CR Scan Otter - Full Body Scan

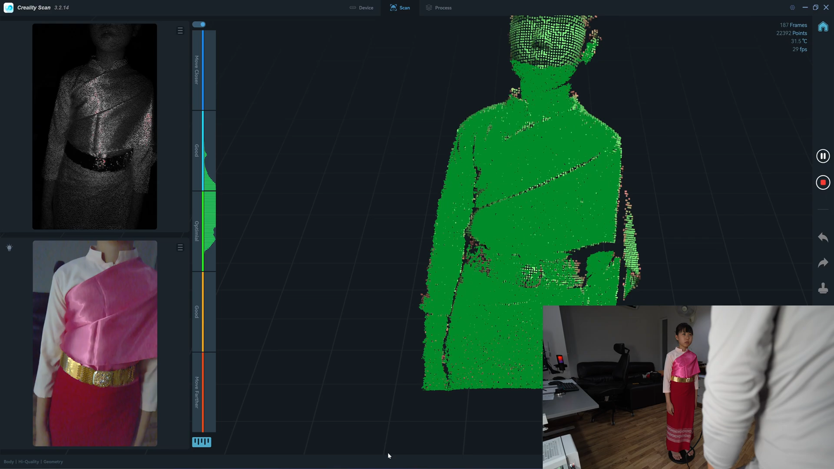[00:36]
I'm doing the natural way to check.
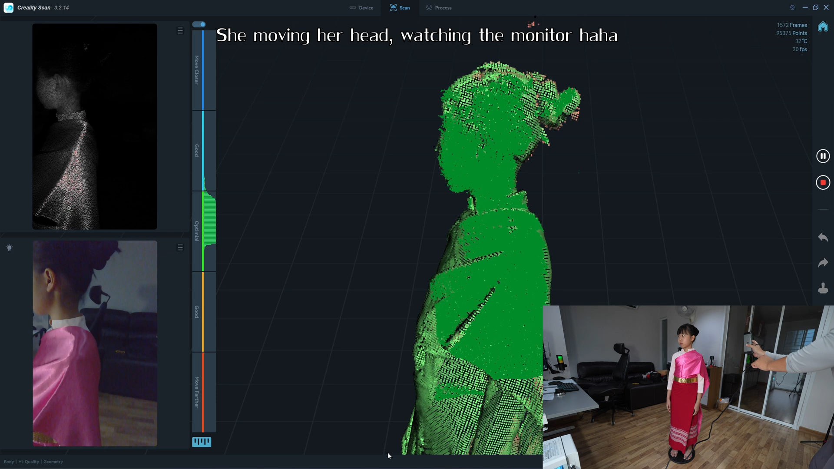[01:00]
I'm going to show you how to do it.
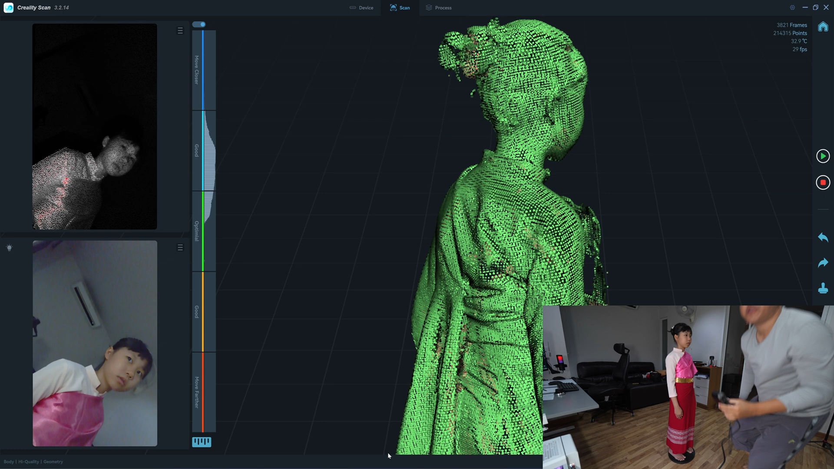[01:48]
I'm not sure if I repeat the front again, it will align.
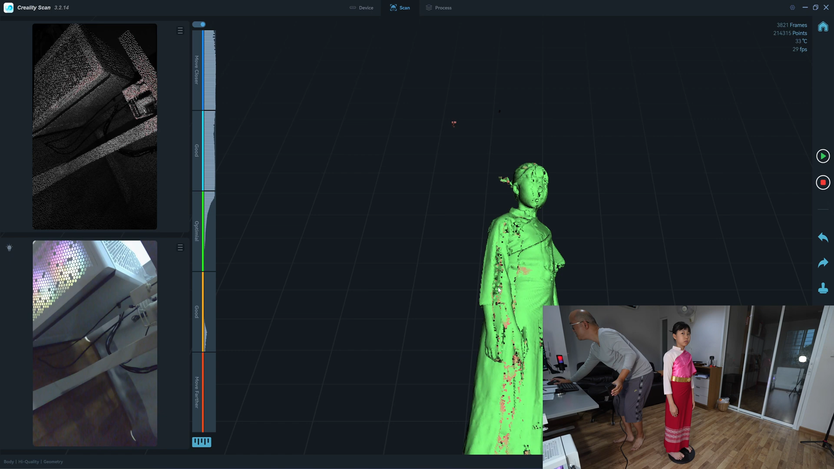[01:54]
As you can see here, she moved her arms so it will not align.
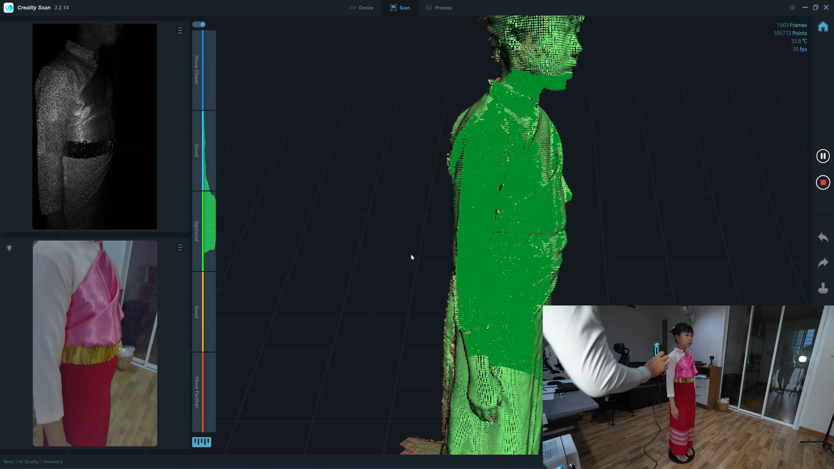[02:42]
But if I just move myself in space,
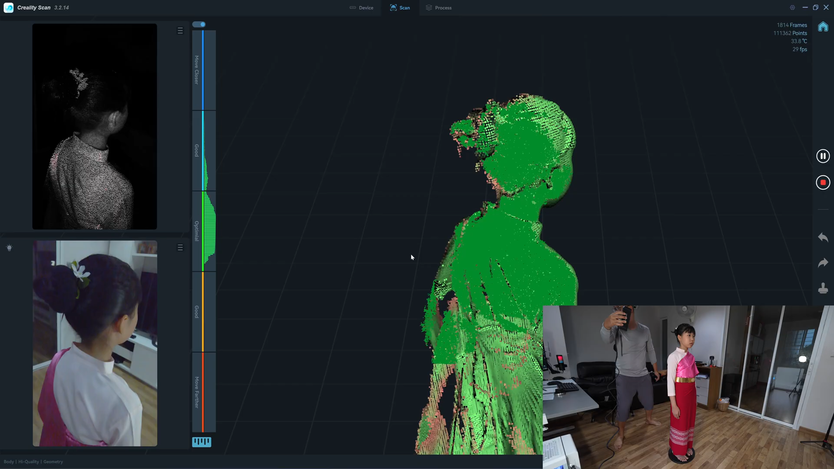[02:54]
actually you don't need a turntable. So. So.
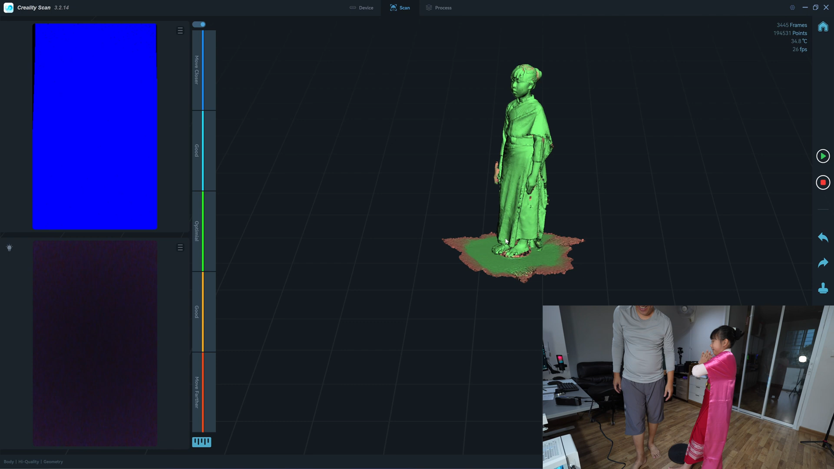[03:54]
So. Let's take a look here. This is a really long dress.
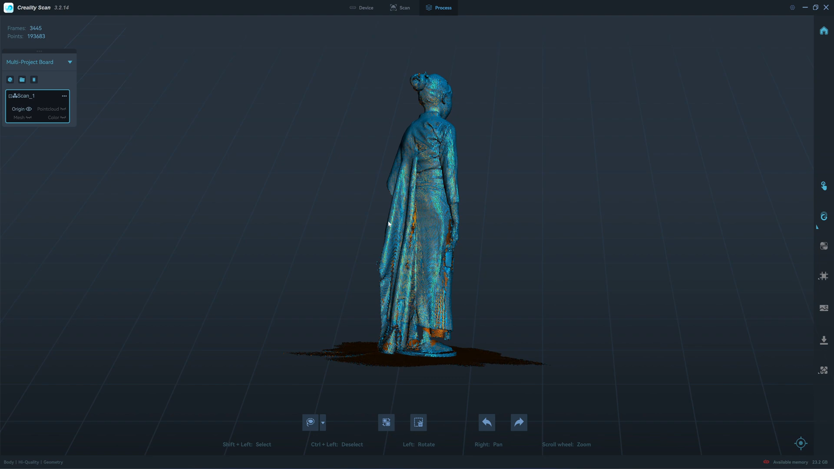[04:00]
There is a chance that it moves during the scan. Right. Let's try to process the point cloud. So. I recommend 1.45 mm. I think it's too rough.
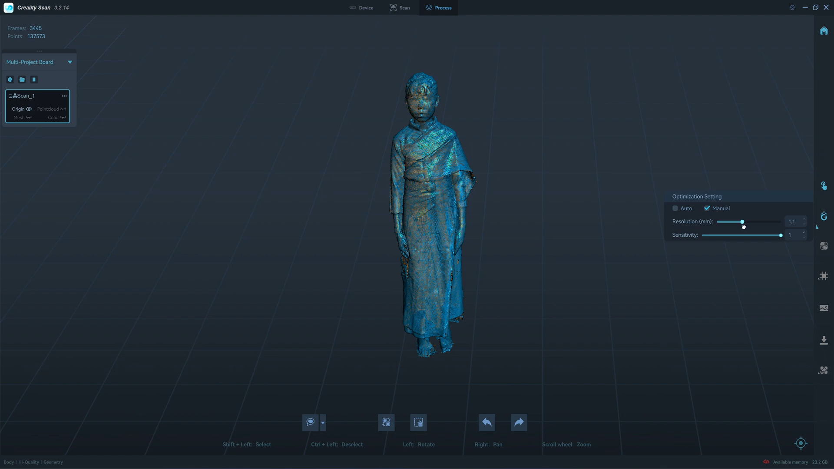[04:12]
I adjust it to 1 mm. So we have about 2.3 million faces. And.
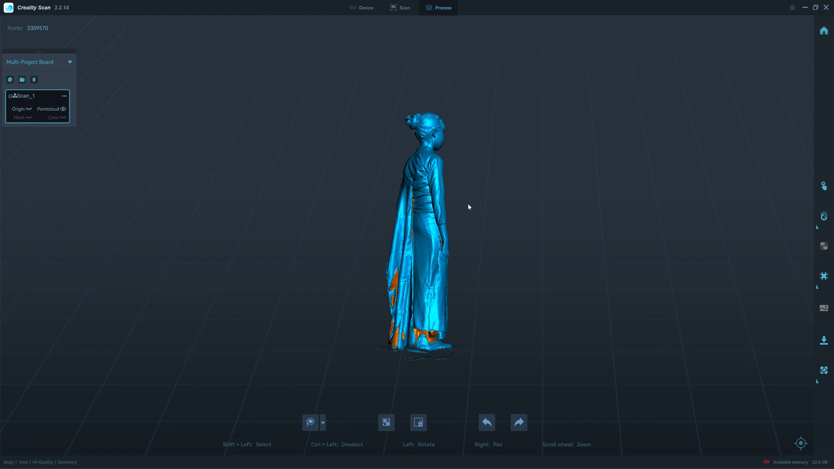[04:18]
Uh. We have double wall. Here. On the left. Because.
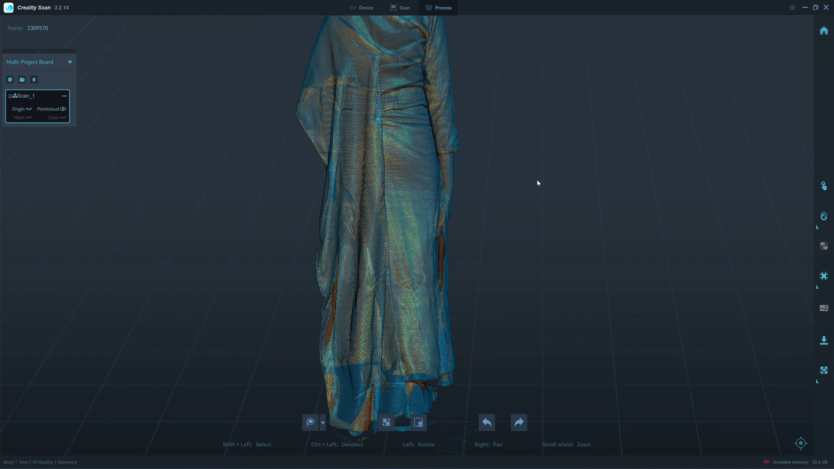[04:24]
Uh. Her dress moves while scanning. Okay. The most important thing is that. Um. You need to be sure that your object is still. During. During scanning. And uh. You have to do it quick. Uh. The longer it takes to scan.
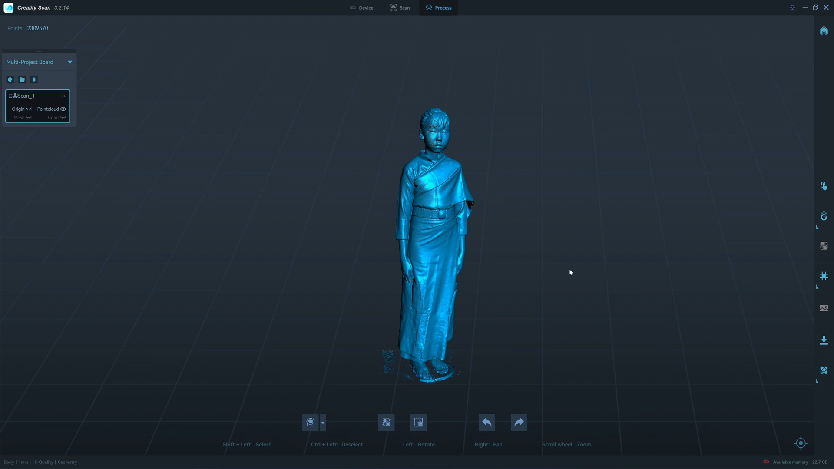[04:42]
The higher chance that your subject will move. And you have. Like. About this I can clean up.
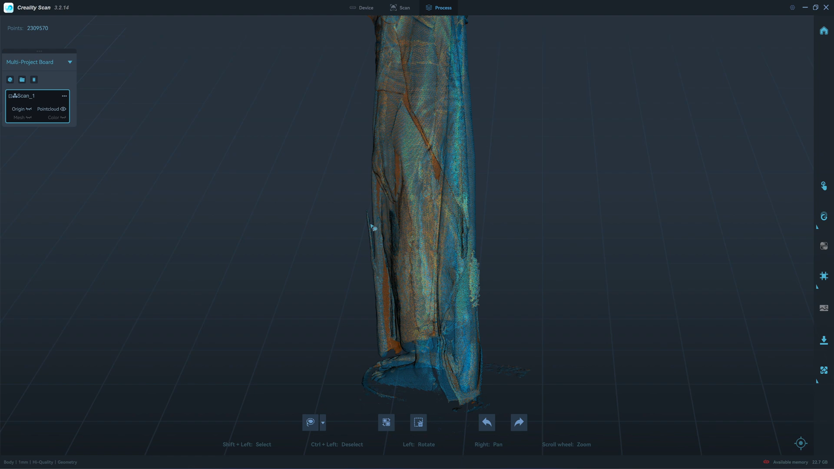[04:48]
You have. Double wall. With a foot here.
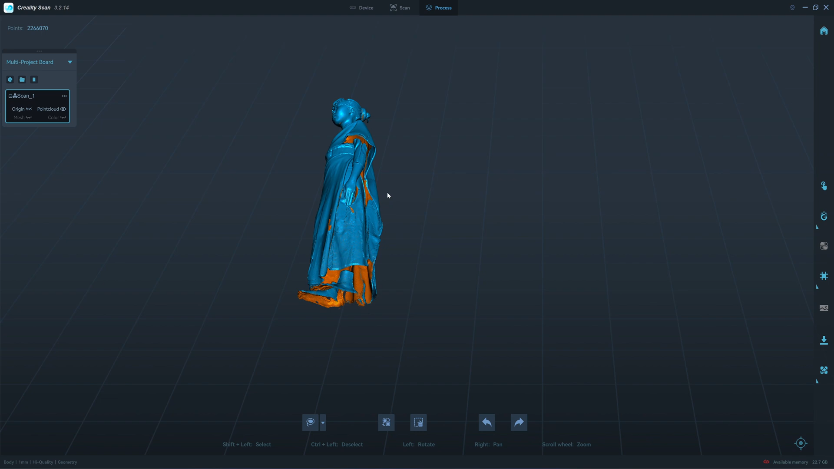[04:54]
Okay. Let's see. If. Uh. This can close.
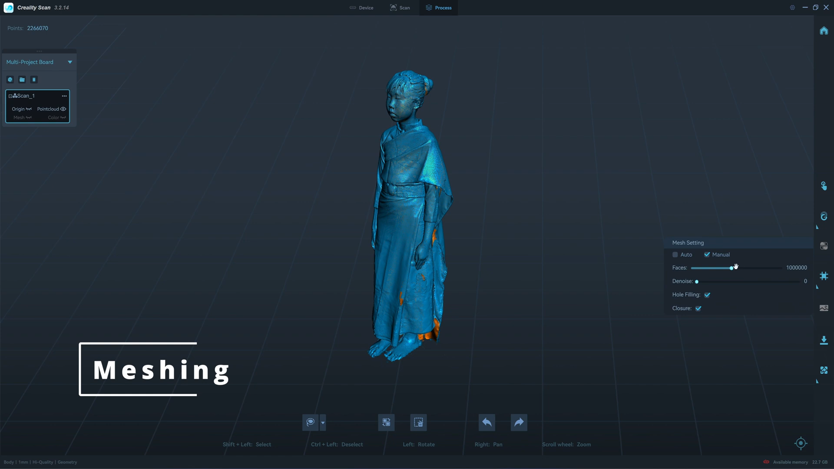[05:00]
I put it. Uh. 2.5 million. Uh. The maximum is 2 million. I put it to the maximum.
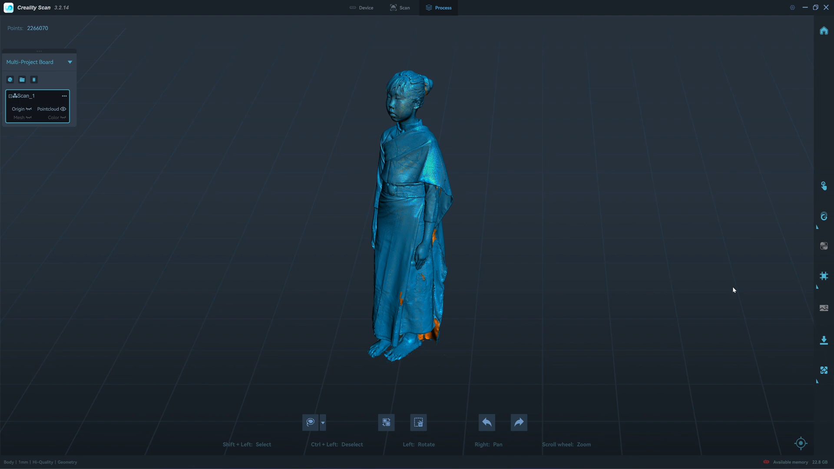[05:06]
Close the hole. Close the model. Okay. We have about 2 million.
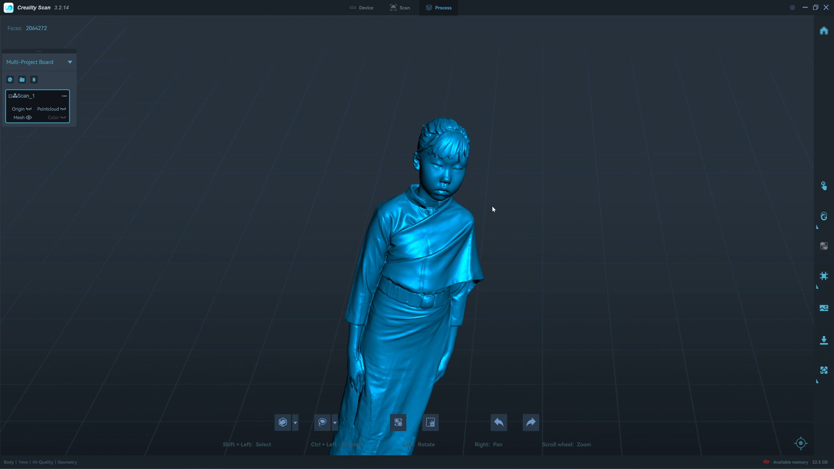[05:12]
Faces. Face. And hair. Look very good. Uh.
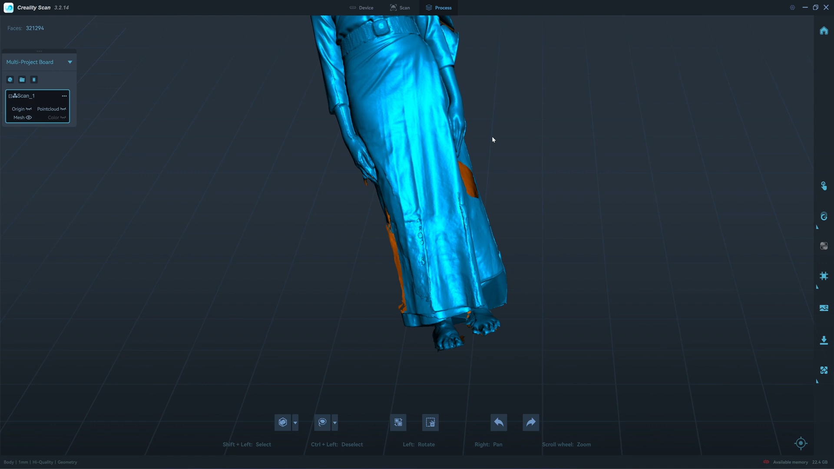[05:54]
Uh. If the blender can remesh. And close up. All the holes here. I'll send it.
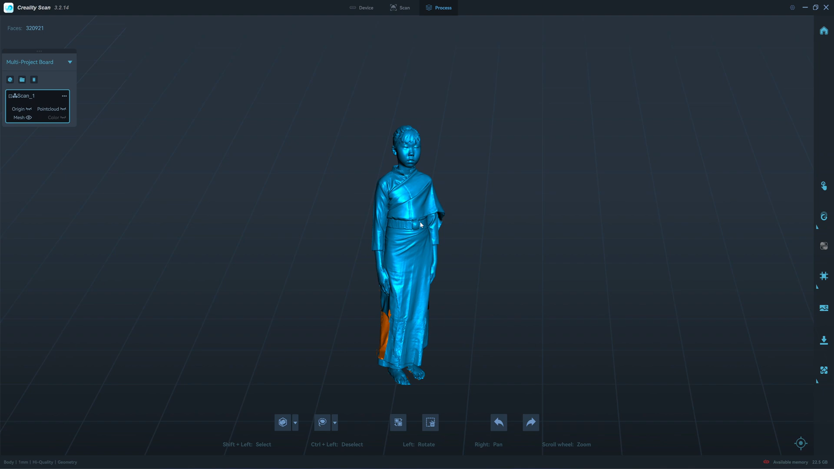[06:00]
To blender. See. The. The part that has an issue. Is the part that can move a lot. Like. The.
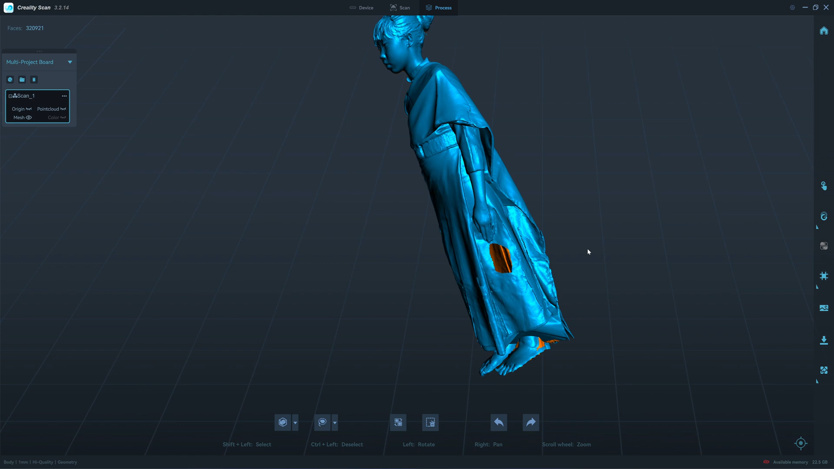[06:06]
The end of the dress. Here. When exporting files to blender. I recommend to do it in OBJ.